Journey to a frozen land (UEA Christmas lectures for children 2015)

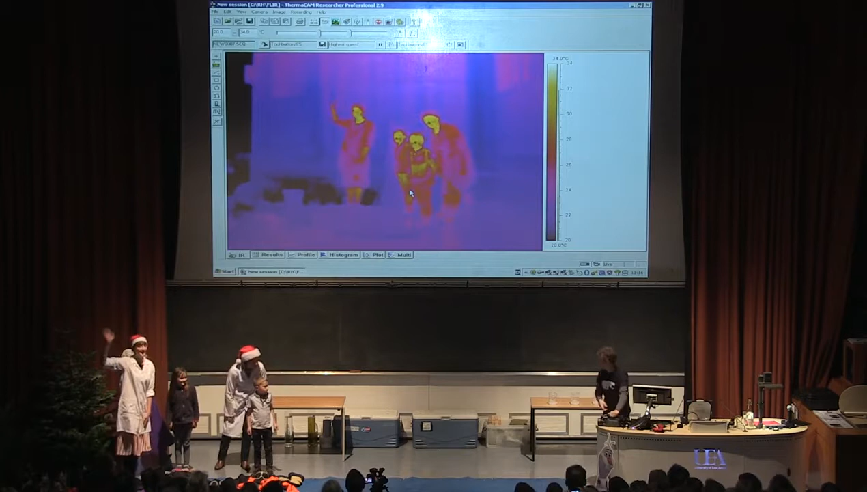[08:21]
So this is this camera here, you can see, at the front, and it's pointing at all these people over here. And you can see... They're orange and red. You can see fuchsia there making funny shapes. So what this camera is showing is it's basically showing the temperature that people are. Okay, so we're not looking at visible light. We're looking at the temperature that people are. So you can see that the little boy and little girl are nice and warm. And in the background, you've got the Christmas tree and the curtains.
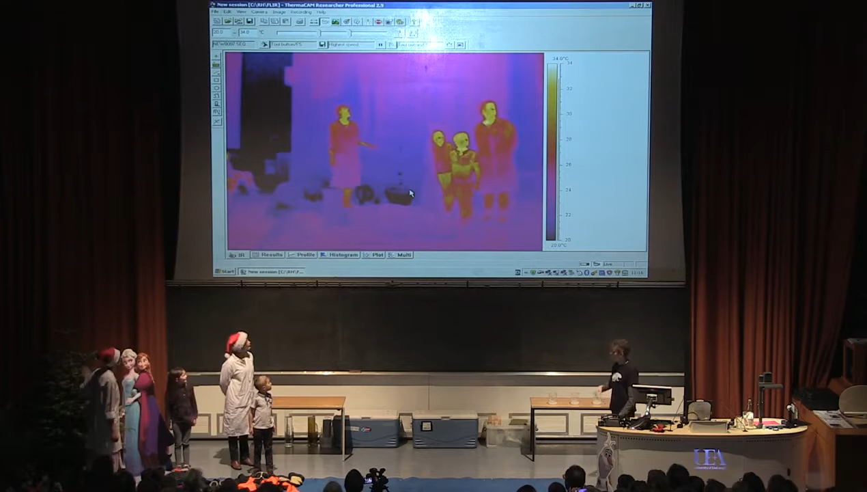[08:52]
And then they're pretty cold. You can see the Christmas tree is very cold in the base there. So what we're going to do is watch our young people dress up in this warm weather gear and see how their temperatures change.
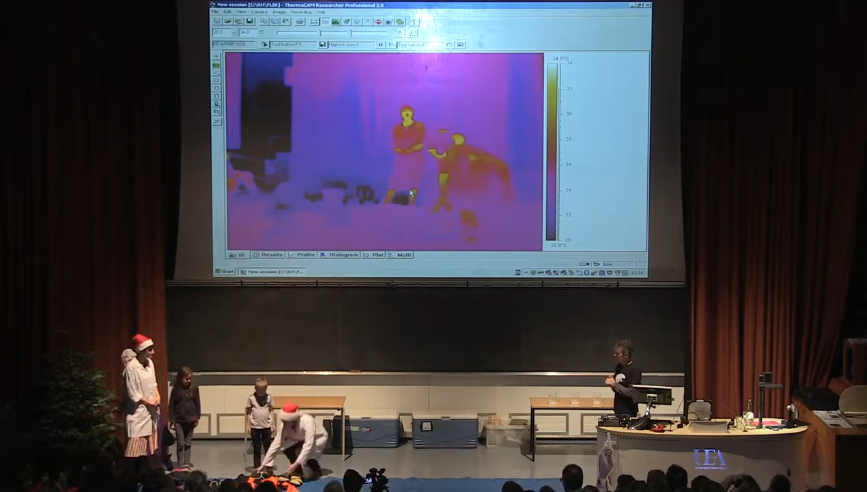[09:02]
Okay, so let's start getting changed. Okay, let's get this warm weather gear on.